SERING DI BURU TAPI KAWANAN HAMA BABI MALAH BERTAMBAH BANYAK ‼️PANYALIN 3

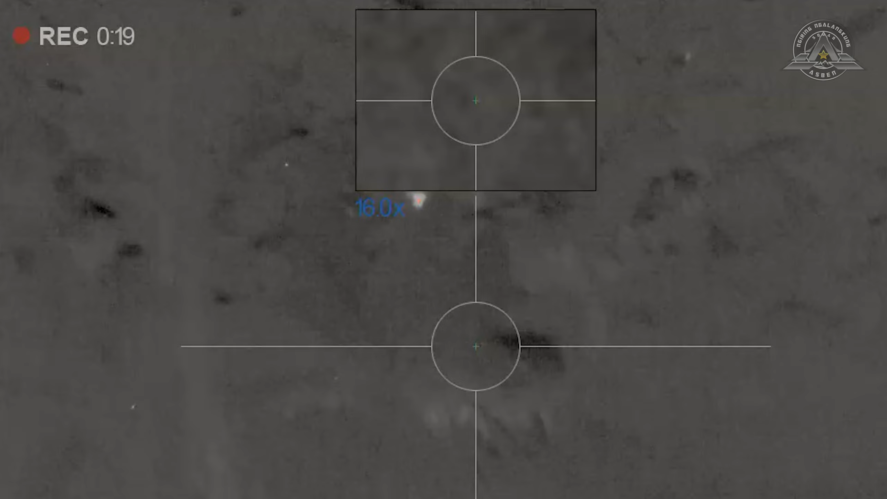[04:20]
Baca cacing. Ya saya kira ya
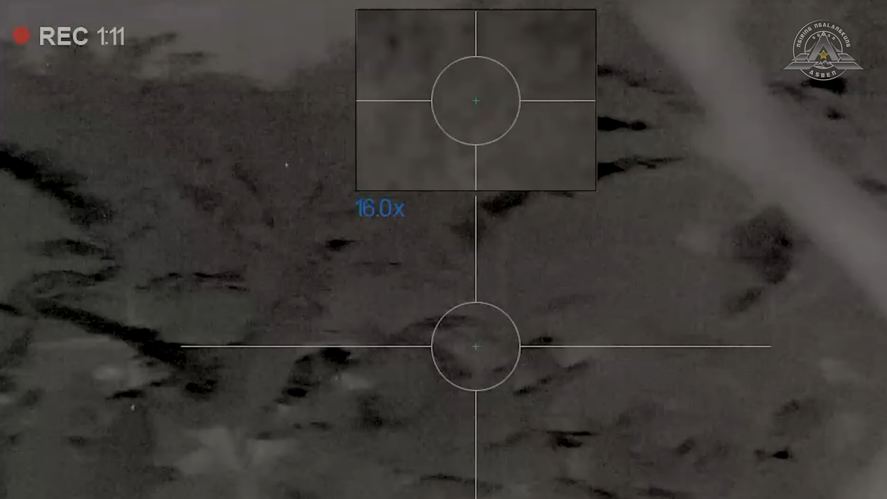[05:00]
Bawah tu. Lubang kiri ke kanan.
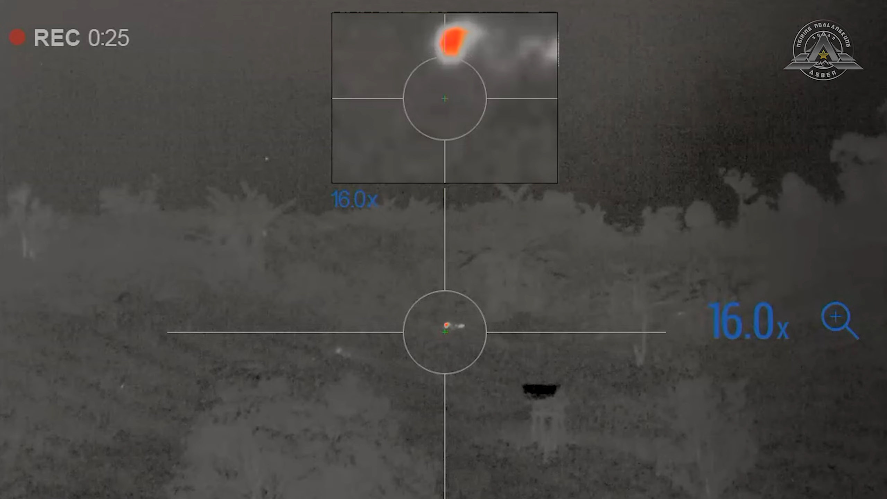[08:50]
Ih, si Amal. Anu mana ieu anu anu besar.
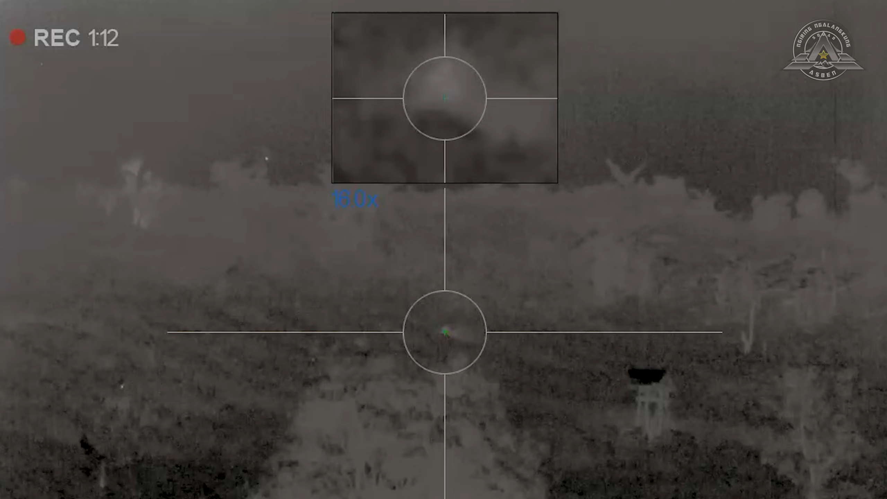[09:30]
Nah, kita nembak dari sini ke sana yang kedua ya.